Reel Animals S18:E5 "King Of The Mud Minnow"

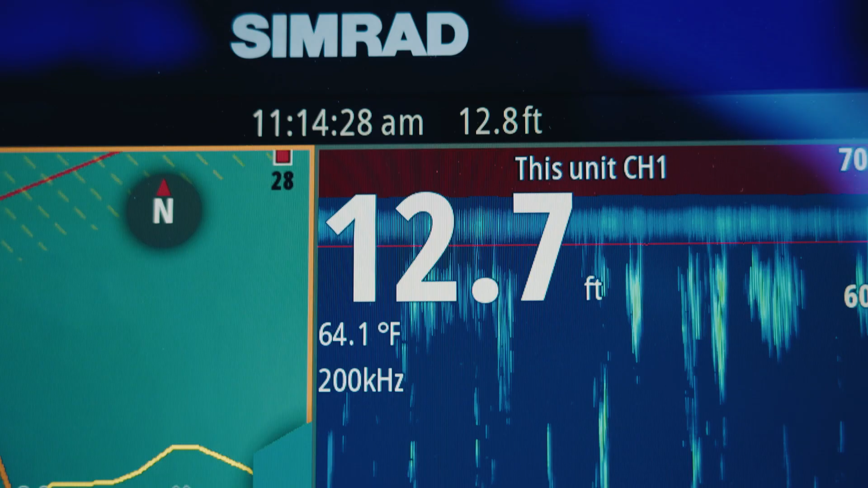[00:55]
On screen: water 64.1°F
of spring the trout bite up here has
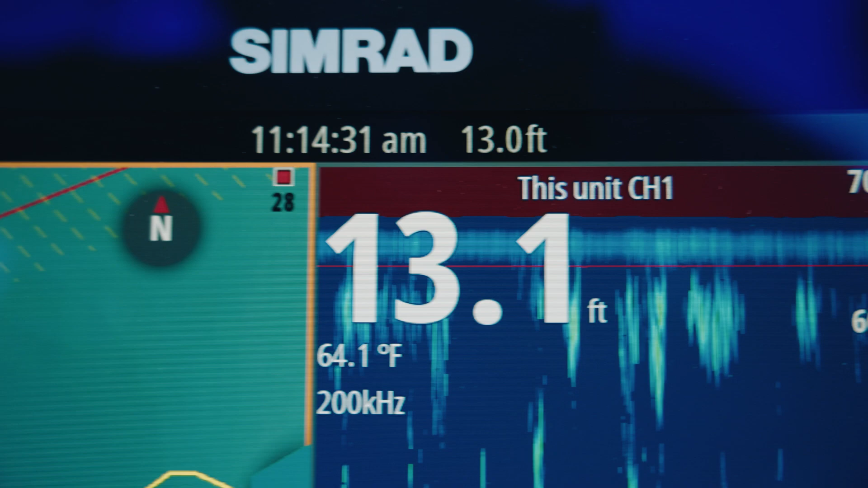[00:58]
On screen: water 64.1°F
been really really good the redfish are starting to get pretty active that water temp getting